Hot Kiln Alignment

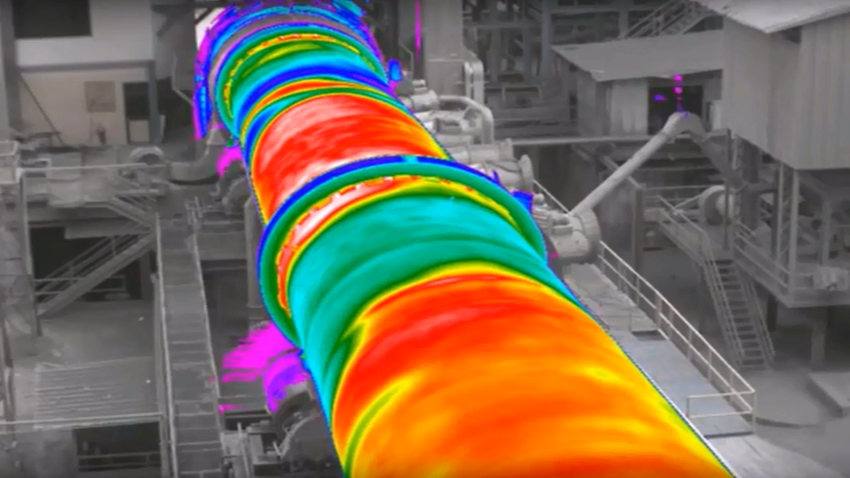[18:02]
temperature distribution or thermal expansion around the kiln shell circumference which most severe close to the middle tire the load changes
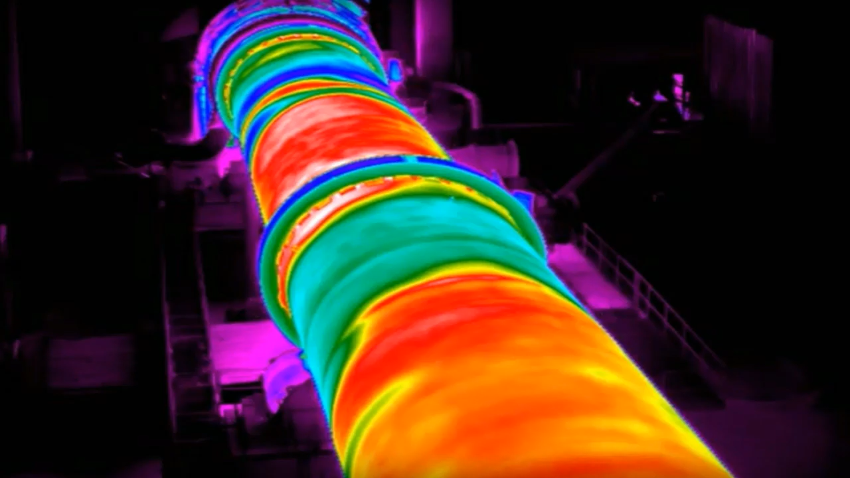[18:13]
caused by cranks can be very strong and overload the tires and rollers which results in cracks in tires rollers and roller shafts